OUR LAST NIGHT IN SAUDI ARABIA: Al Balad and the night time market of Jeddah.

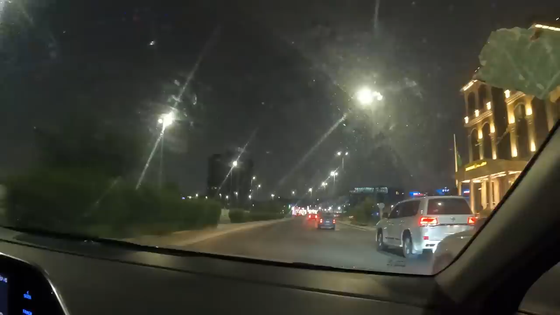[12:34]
the traffic is just glorious glorious
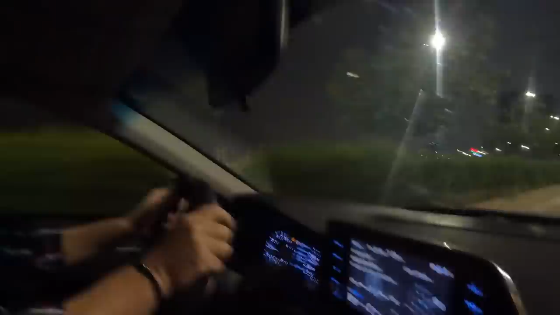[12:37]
i'm on edge i've got fingernail marks i know
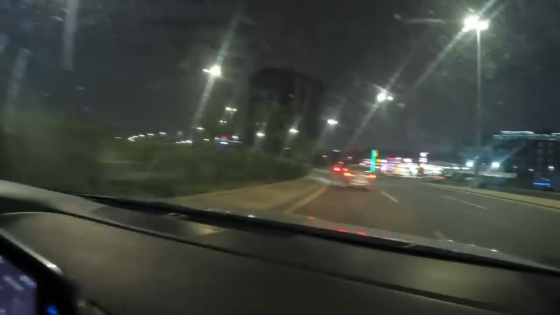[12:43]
i can see the huge flag from here in the distance over there but i can't really multitask that much okay i can see plenty of shots as well all right back with you